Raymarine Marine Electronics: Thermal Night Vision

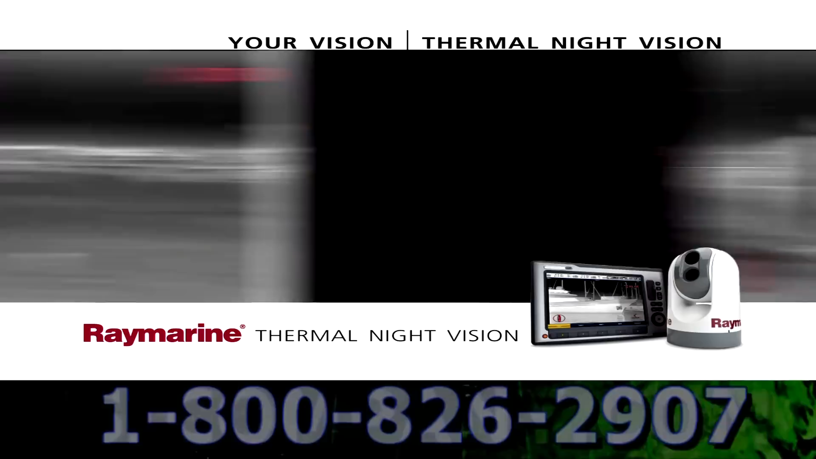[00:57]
Thermal cameras make their pictures by detecting and displaying the tiny differences in heat, not visible light.
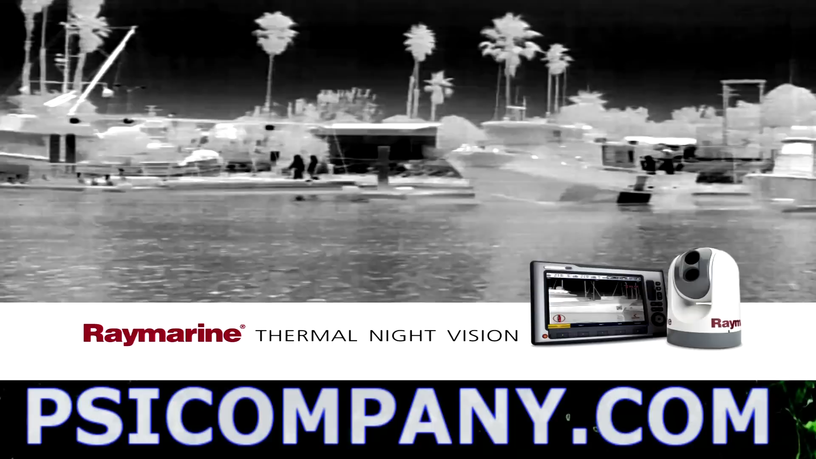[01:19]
Thermal night vision cameras make navigation safer with crystal clear video that
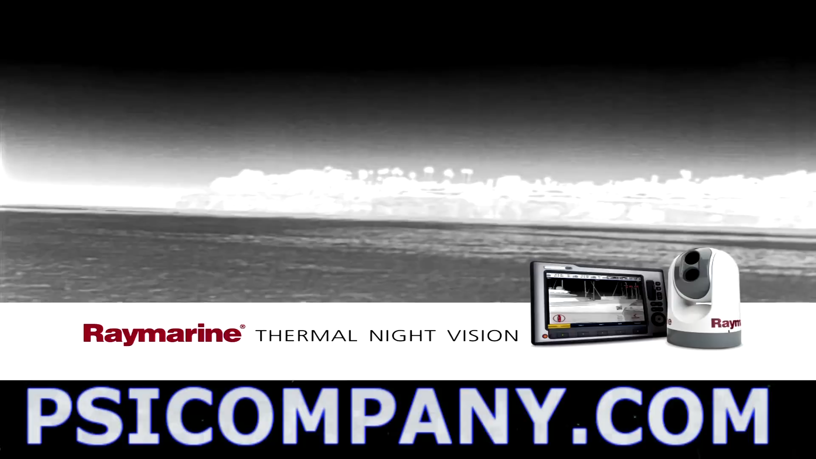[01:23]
helps you see natural and man-made hazards night and day. Thermal night vision cameras can also help you find a person in the water faster than any other night vision technology around.
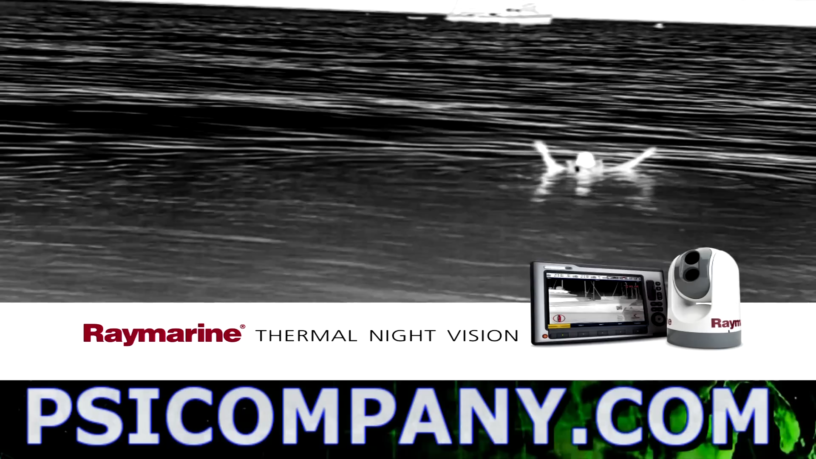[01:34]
The RayMarine thermal night vision camera system complements your other marine electronics like nothing you can imagine.
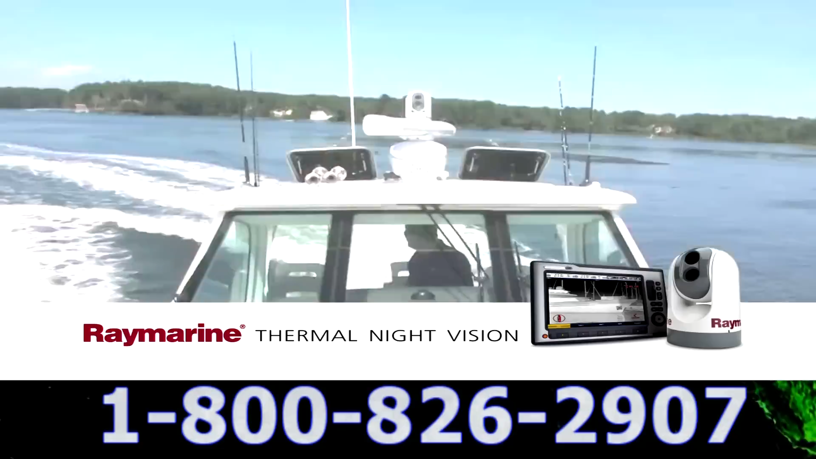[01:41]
GPS and chart plotters tell you where you are and where you're going.
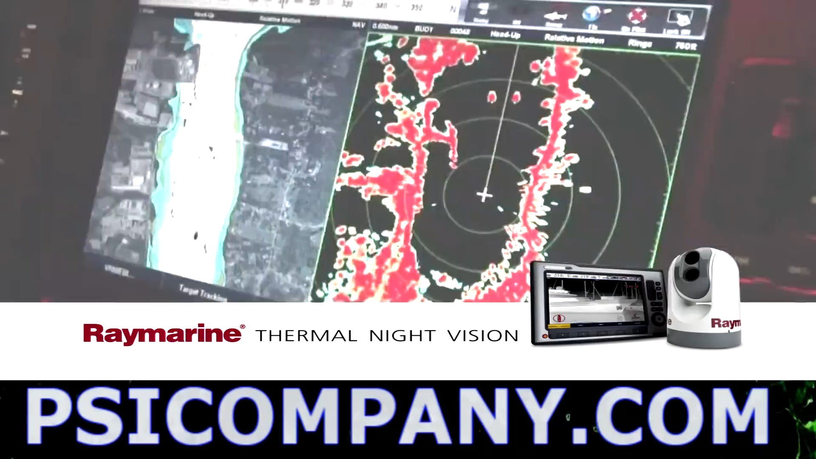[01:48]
Radar alerts you to nearby vessels, but nothing else lets you actually see what's out there, like a RayMarine thermal night vision camera.